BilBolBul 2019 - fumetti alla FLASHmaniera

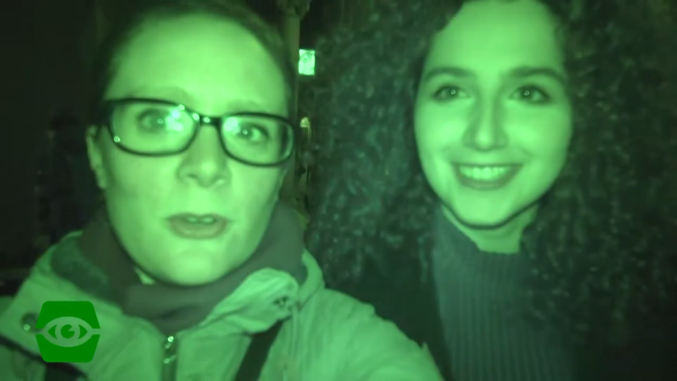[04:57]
noi vediamo una luce verde, come se fosse notte. Ecco, forse così già un po' meglio.